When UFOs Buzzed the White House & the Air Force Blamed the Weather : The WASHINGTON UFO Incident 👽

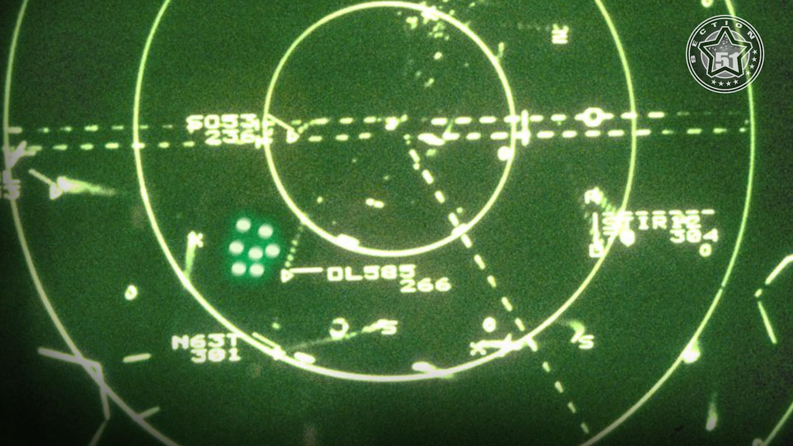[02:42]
No known aircraft were in the area and the objects were not following any established flight paths.
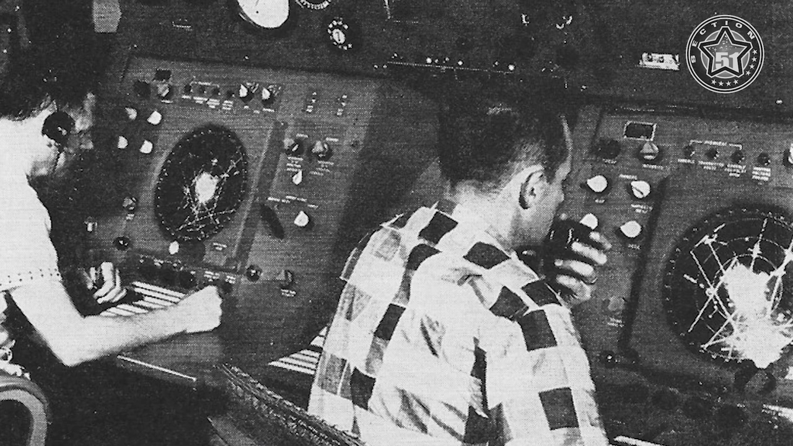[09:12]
By this time, at 9:30 p.m., the radar center was picking up unknown objects in every sector.